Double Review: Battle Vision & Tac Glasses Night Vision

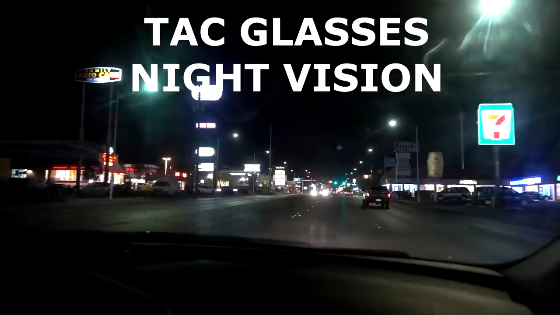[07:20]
With and without. This is the TAC glasses Night Vision. This is the NightView NV. Let's see how different they look.
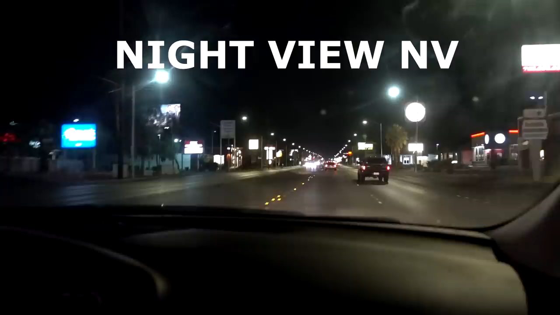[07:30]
With and without. Do you see a difference in glare? I'm not really sure I see a huge difference. I've been using these for about a week now at night. I really don't prefer to have them on.